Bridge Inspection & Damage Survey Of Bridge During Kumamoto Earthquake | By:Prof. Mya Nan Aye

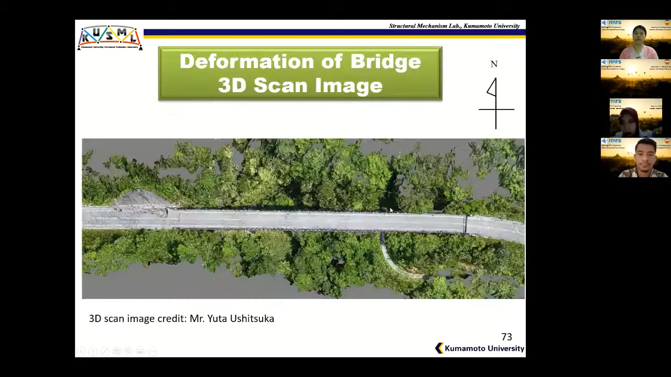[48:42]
So this is the overall deformation of Tawalayamana Bridge. So this takes me at the end of my presentation.